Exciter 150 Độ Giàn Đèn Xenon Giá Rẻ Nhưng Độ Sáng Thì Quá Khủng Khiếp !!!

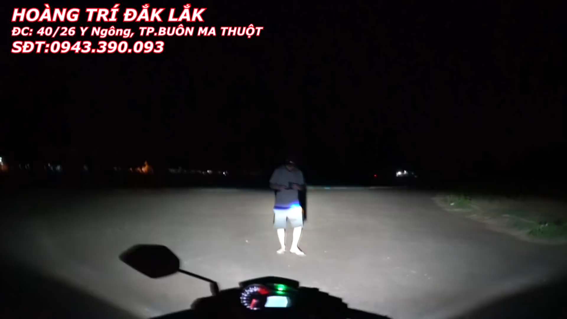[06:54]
cái đường cắt ngay lên quần người chủ xe đó Các bạn thấy là cái đường cắt đó là không bao giờ mình bị trói mắt Bởi vì khi nào, khi nào mà anh chủ xe ngồi xuống gần đối diện cái đường cắt đó Thì lúc đó nó mới trói
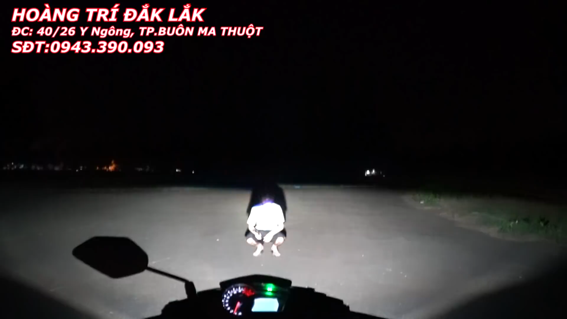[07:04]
Cái mặt mình đưa vào vị trí đó nó mới trói các bạn thấy không ạ Nói chẳng xóa người ạ luôn Rồi ok đúng vậy Rồi bây giờ mình xin phép mặt pha này các bạn xem từ xa nha các bạn xem được cái tròm sáng của nó rất là kinh lũng Đó, pha đó các bạn Pha thì rất là trói Và phải nói là cái đèn, không có cái đèn nào mà mặt pha không trói nha các bạn Đó, trừ những cái đèn thông minh thôi Thì nó mới trói được thôi Các bạn thấy là độ sáng rất là mạnh Và cho chúng ta đi di chuyển trong tốc độ